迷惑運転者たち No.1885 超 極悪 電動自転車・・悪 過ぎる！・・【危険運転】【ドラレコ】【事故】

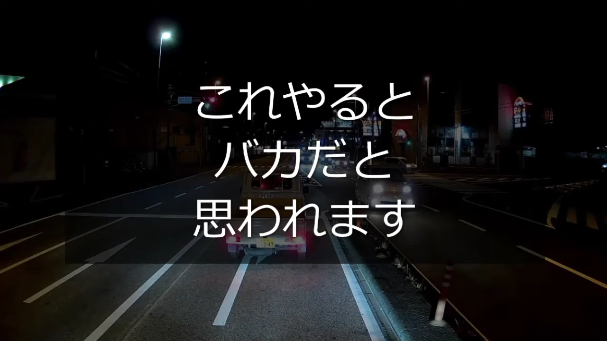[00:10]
い行くなよお前、赤だぜ、信号だよ信号、バーカ、